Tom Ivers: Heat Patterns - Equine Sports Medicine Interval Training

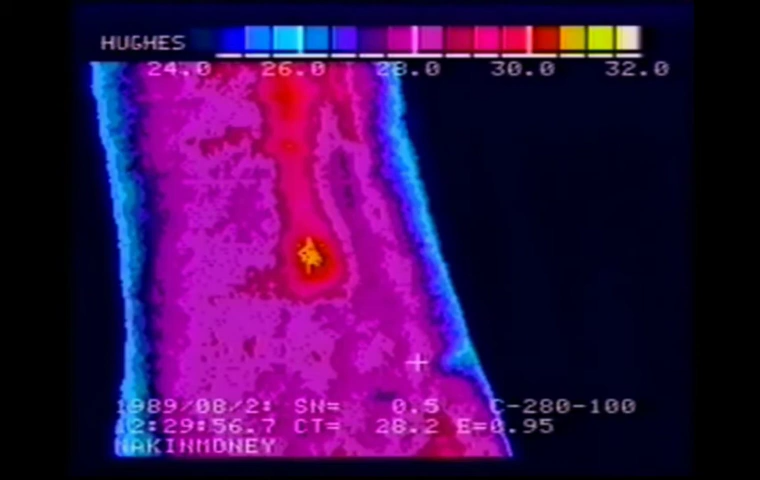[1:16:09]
horse is really experiencing pain from a very little tiny spot like that. Again, different horse, different foot. In this case, the right front is long on the inside, hot on the inside, showing trouble on the inside. Now, you know, the question is, does what is happening higher on this leg come from the foot or is the foot coming from what is going on higher in the leg?
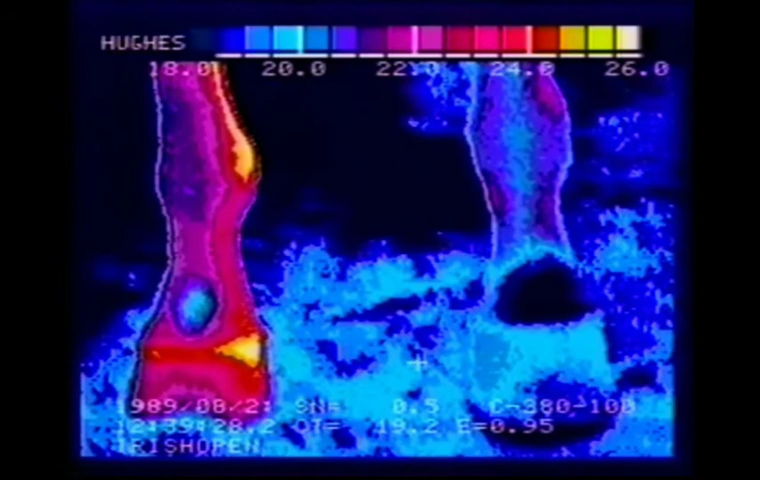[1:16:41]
It's my experience that the feet start the problem. In this case, this horse is showing not only the sore foot, but it's showing an inside suspensory or inside ankle a little higher.
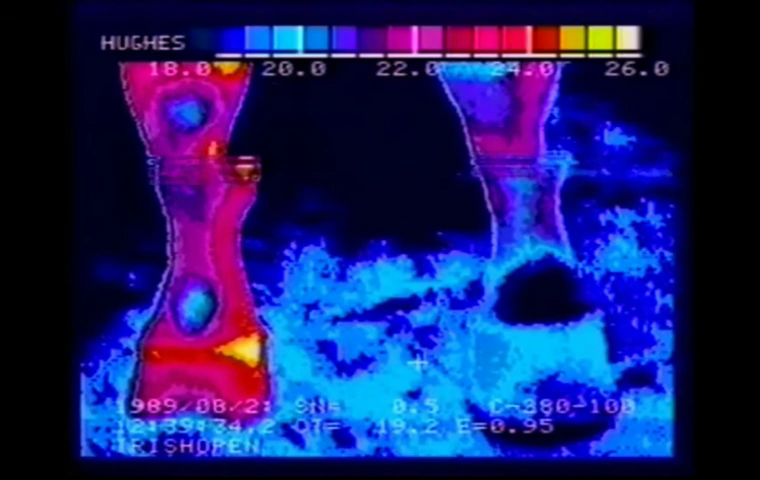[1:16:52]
As we move up the leg, we can see that inside ankle and we can see also the hint of a splint. We're still looking from the front of the leg. On the left front, we see a little hint of a shin, but not much really going on there.
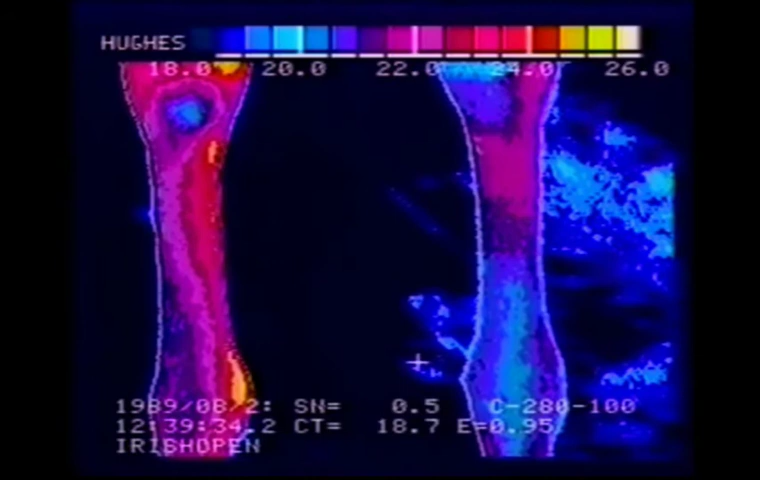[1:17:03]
We're getting a peak now at something going on the inside of the knee. We move up a little further and sure enough, we've got a third metacarpal bone feeling some definite pain there as well. All on the inside of that right front where that foot is too long. Is the foot the cause of all this? Probably.
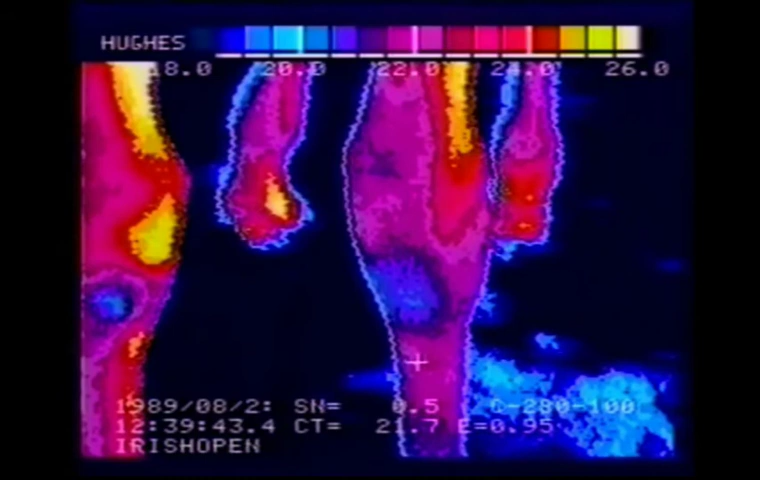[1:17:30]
Now, here's an encouraging start. We've got balanced feet. Walking up, we've got relatively clean ankles, clean shins. There's a hint of something on the left front, which is on your right side up there underneath the knee, but it looks like it's back in the soft tissue area behind the cannon bone.
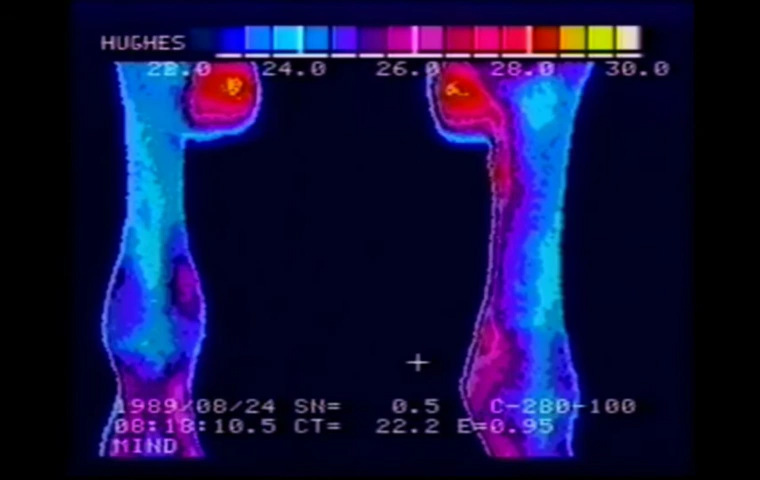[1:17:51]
Clean knees. No hot spots in the knees. This is a real good looking horse so far.
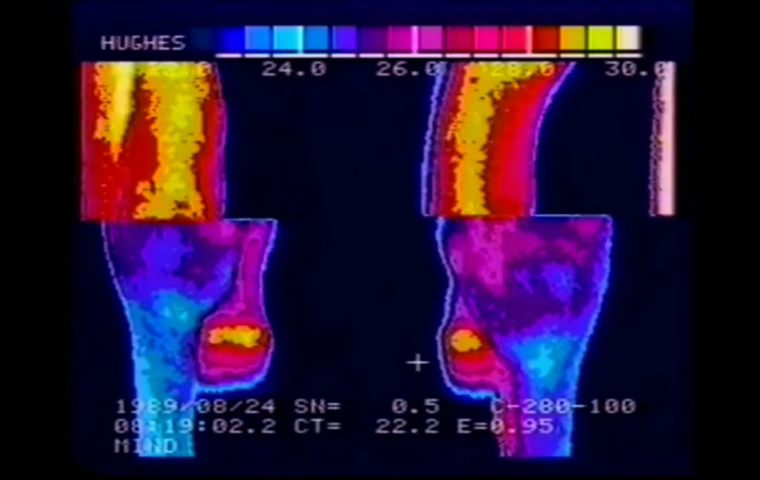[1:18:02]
Hawks are reasonably clean.
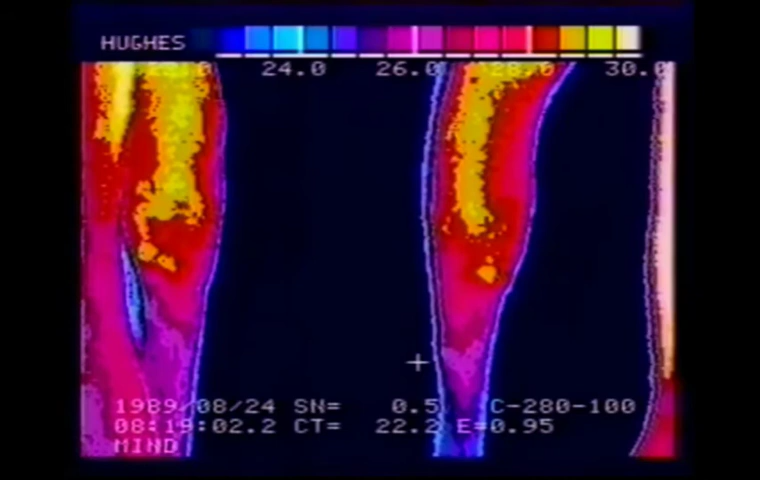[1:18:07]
Some activity in those hawks, but there's no real dramatic hot spots in the hawks. Okay, now we're seeing a little bit of XYZ. These kinds of XYZ. And let's just check the temperatures on these and just see how far they go. It's not real dramatic. But, you're getting a rise of probably 2 degrees between cooler parts of the leg. 26.7 degrees over to 28.72 degrees.
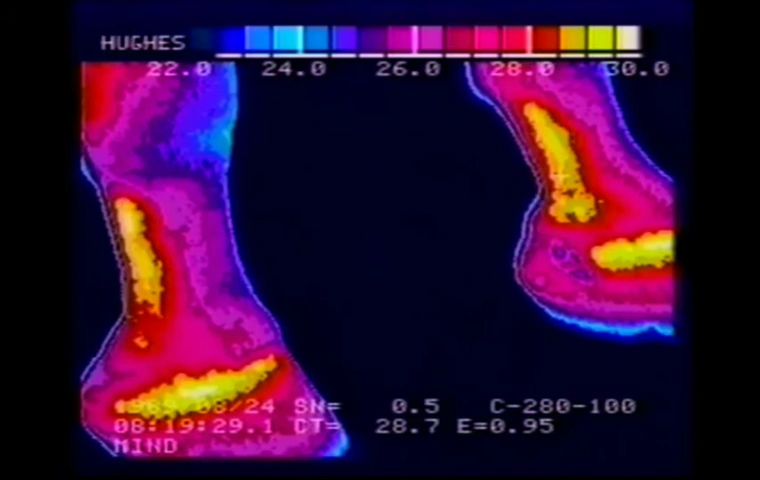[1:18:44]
Well, there's activity there. Nothing real significant. Now, we're starting to see a little bit more. We've got suspensory activity, definite suspensory activity. This is a thoroughbred.
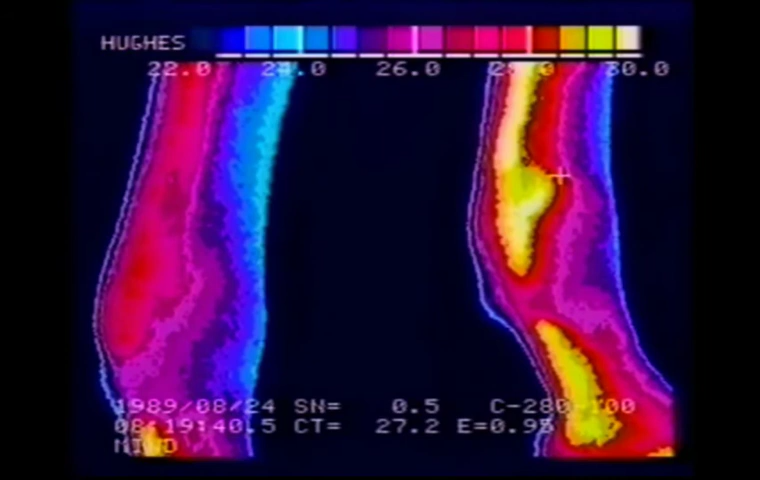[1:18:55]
Moving up the leg, now we see check ligament activity. And that's pretty serious. This one, you would probably call a check, or at least call check area.
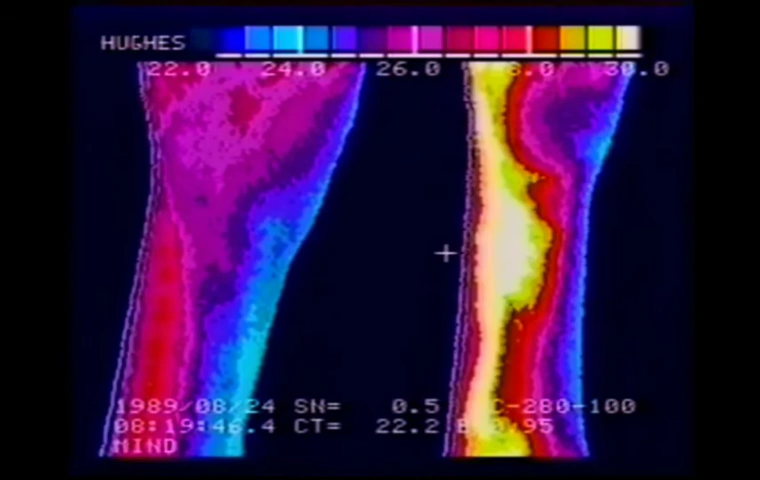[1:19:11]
And if you were going to do some ultrasound and sector scanning, that's where you'd do it, is through this area right through here. That's abnormal. And probably a lot of what's going on down below is being helped by this check ligament area. Let's take some more looks at this horse. Okay, now we've just raised the window a little bit, and we've isolated the exact area in the check ligament area where this is getting hot.